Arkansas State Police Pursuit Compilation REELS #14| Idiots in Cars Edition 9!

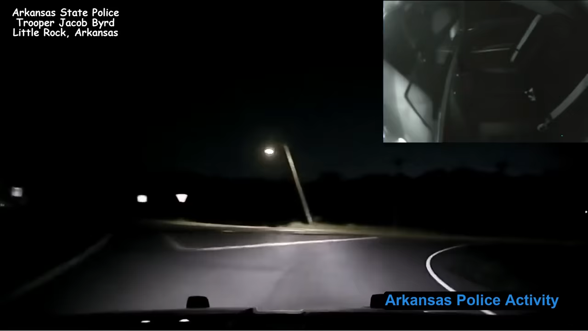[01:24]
I had a car pass me at 107. We were southbound University. I believe they just turned east onto the service road. Bro, Chico, dealer.